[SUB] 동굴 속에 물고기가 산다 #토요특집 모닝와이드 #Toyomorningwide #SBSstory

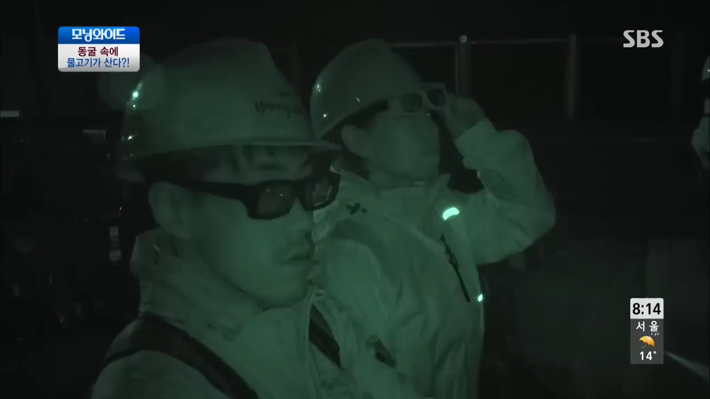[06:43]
이런 분위기도 좋고요. 처음 3D 봤는데 눈앞에 펼쳐지는 것 같아서 되게 좋네요.